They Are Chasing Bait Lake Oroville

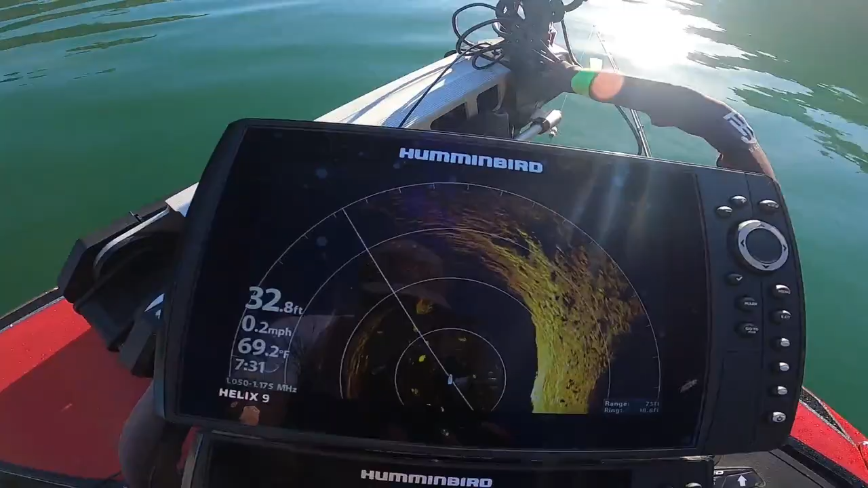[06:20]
On screen: depth 32.8 ft, water 69.2°F, speed 0.2 mph
I mean, we got bait balls all over the place. There's fish under them. There's been fish busting around us, but they're really not wanting anything.